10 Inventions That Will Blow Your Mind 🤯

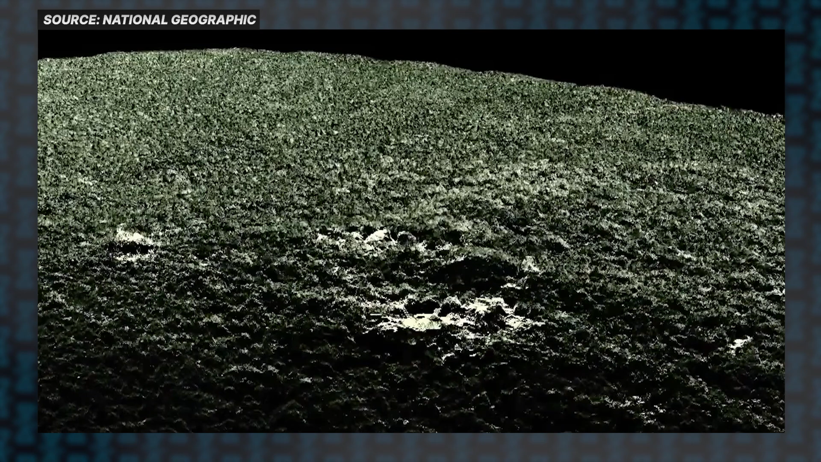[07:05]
realize कि वहाँ पर सिर्फ ancient temples नहीं है उस सारे hills और rocky
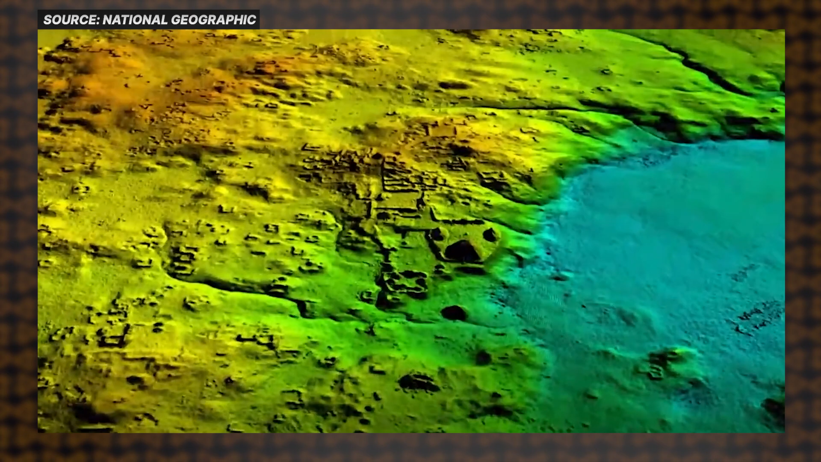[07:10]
imperfections जो अगर ऐसे ही देखा जाए तो एक random natural features की तरह दिखाई देगा लेकिन उस pure landscape को लाइडर के सरी देखने से ये reveal हुआ कि ये जगा असल में एक city है जहाँ 60,000 से भी ज्यादा houses, palaces और highways है